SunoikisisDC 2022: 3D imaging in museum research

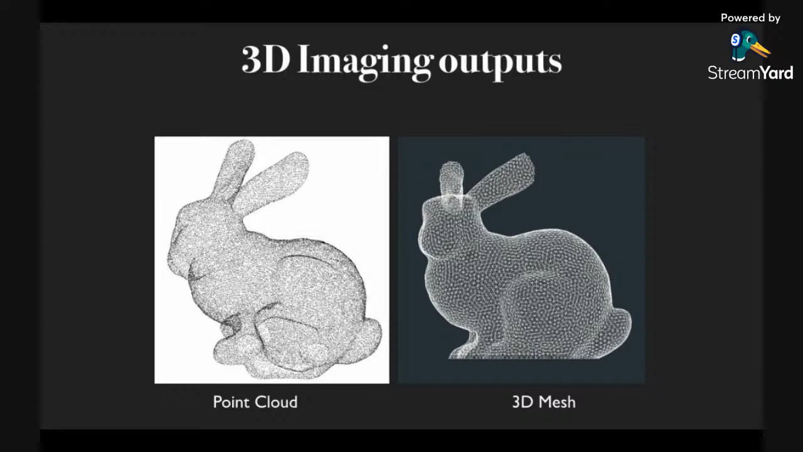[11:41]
And you can also define 3D objects through a sort of vector space, if you picture how Minecraft models are built or whatever, things like that are done in a slightly different way. Just to quickly talk about two or three of the most common imaging methods. I'm not going to go into any detail about any of these at all. But just to say, laser scanning, the most common that people talk about is time of flight. And this is essentially using the fact of having projected a laser onto the object and the time it takes for the laser to get from your emitter to the object and bounce back again to a receiver on the same tool as the emitter,
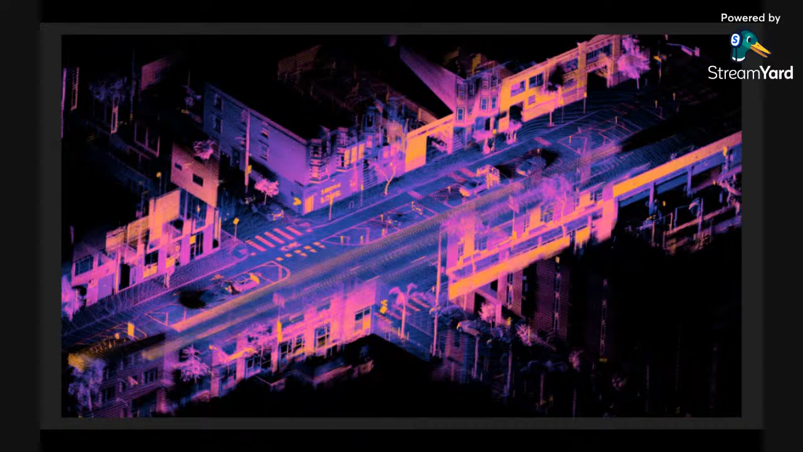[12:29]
which is can be used to image landscapes, and it's used in navigation computers as well for driverless vehicles, for example. Laser scanning triangulation tends to work better in a much smaller range, and this is where,
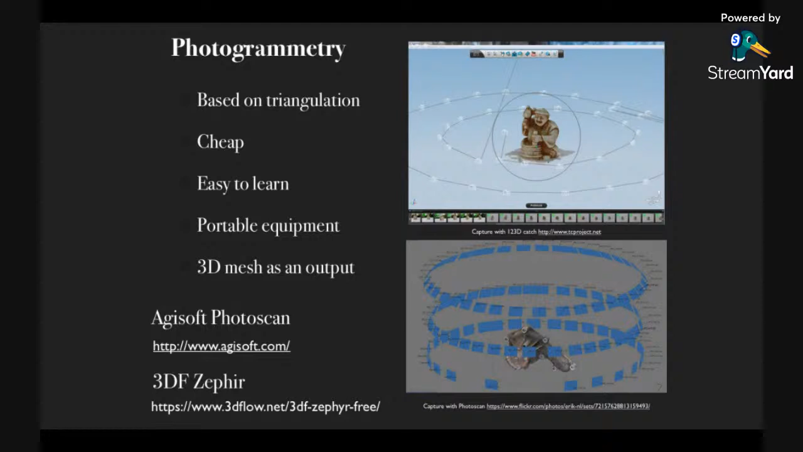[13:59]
which can then be extrapolated into a 3D model of that object. And we'll hear a bit more about that later, and you'll also get a chance to try that out at the end of this session.
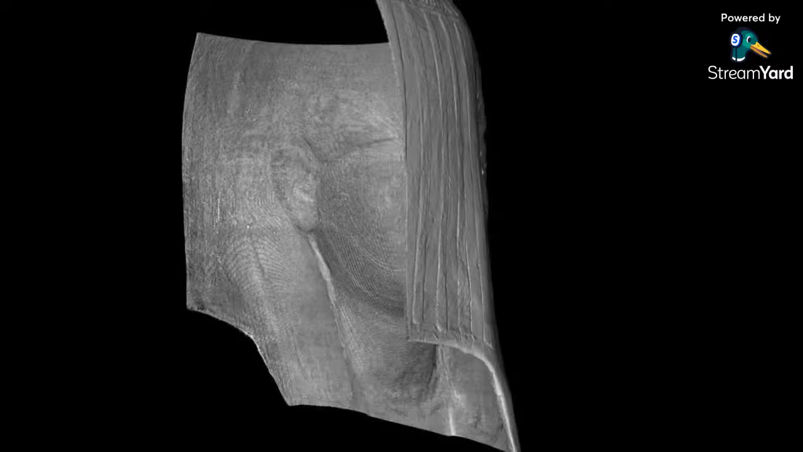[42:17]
And this was not possible to scan with a 3D scanner because of the shape of the mask. So this is now the impression of the mold that was used to create the mask. That's preserved on the inside of the mask. And you can see how detailed this mold would have been. So the ears, for example, are much more detailed on the inside than they are on the outside. And what we've done here is we've created a 3D model of what the mask looks like on the inside that allows us for future research. We can compare different masks to see if similar molds are being used.